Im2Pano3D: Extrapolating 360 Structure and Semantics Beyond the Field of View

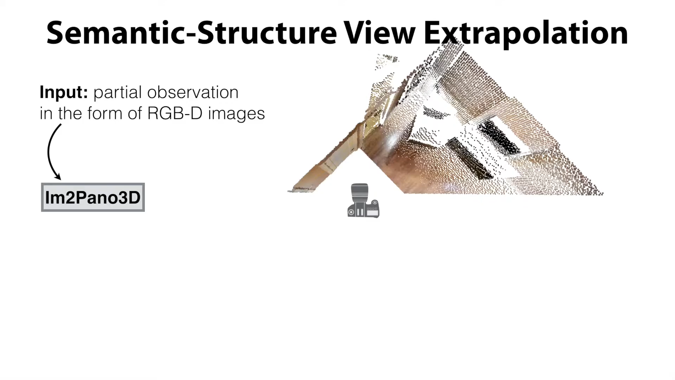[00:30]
and uses a convolutional neural network to generate dense predictions for 3D structure and semantic labels for a full 360-degree panoramic view of that same scene.
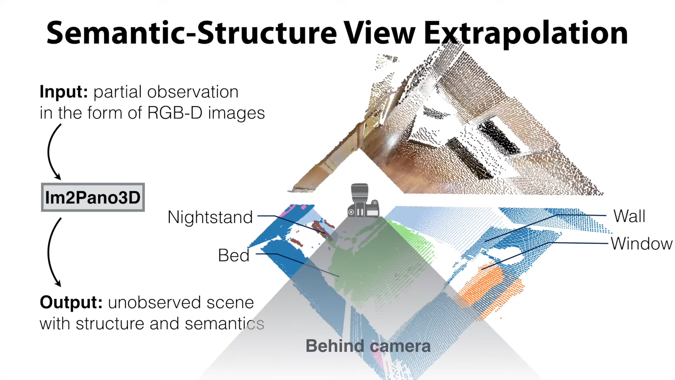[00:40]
Note that this includes regions directly behind the camera, which requires the model to predict things that are completely unobserved from the input view. Indeed, this is a very challenging task.
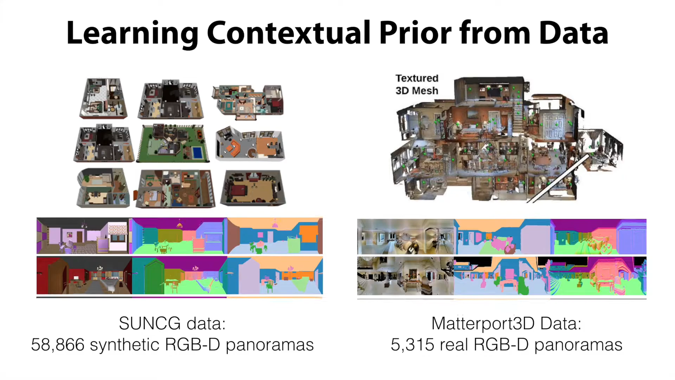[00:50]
However, by learning the statistics of many typical rooms, we can train a data-driven model to leverage strong contextual priors to predict what is beyond the field of view for typical indoor environments. We represent 3D scenes using a panorama.
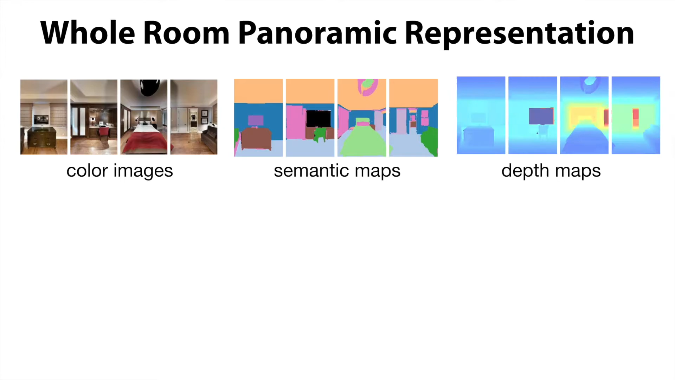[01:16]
Instead of using raw depth values to represent 3D structure, we represent the 3D location of each pixel using its plane equation, which consists of a surface normal and plane distance to origin. This representation is piecewise constant for coplanar surfaces, which helps the network to produce better 3D predictions than other representations.
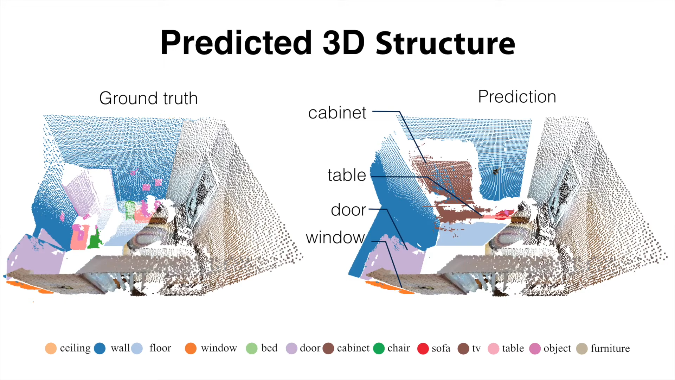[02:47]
Here we visualize the 3D structure predicted from our network in 3D space and the ground truth. Here we show some more results. This is the input observation with its color image and a top-down view of its 3D point cloud.
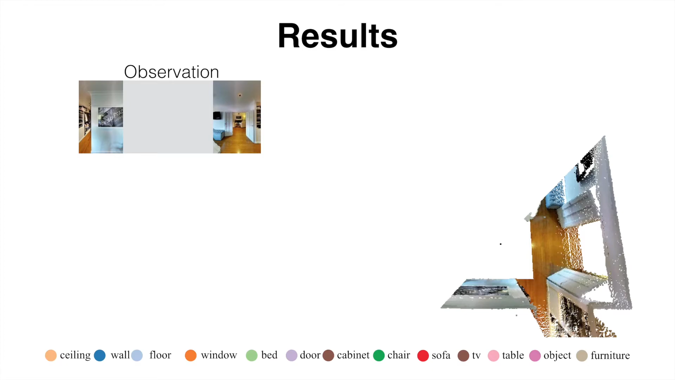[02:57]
Here is the prediction. The network is able to predict the location of a bed, chair, and this painting on the wall. The network also correctly predicts the existence of a window, however with a different location compared to ground truth. On the other hand, the prediction misses several objects such as cabinets and pillows.
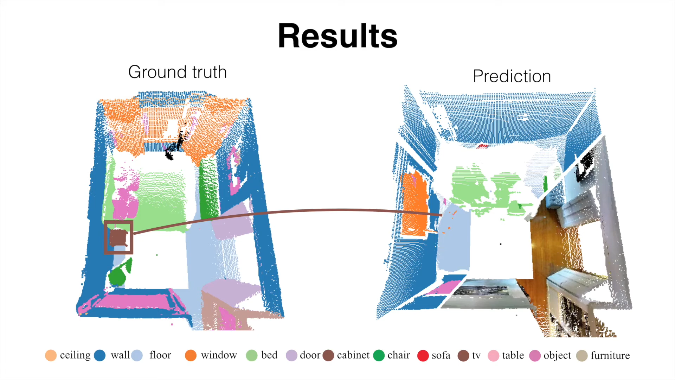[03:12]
Here is another example.
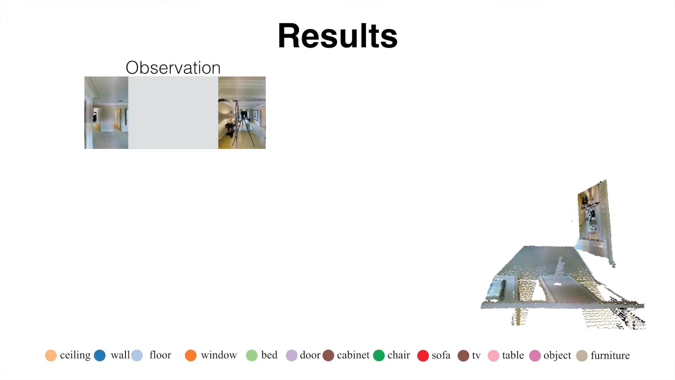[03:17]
The network completes a room as if it were a living room with a sofa, while the ground truth room is a bedroom.
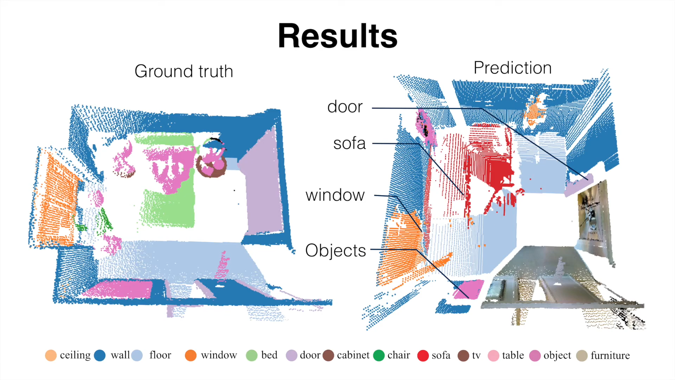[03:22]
Although this prediction is wrong, the overall room structure is a reasonable result. Here is an example of a dining room from the SunCG dataset. The network is able to predict the rough locations of a table and the chairs surrounding it.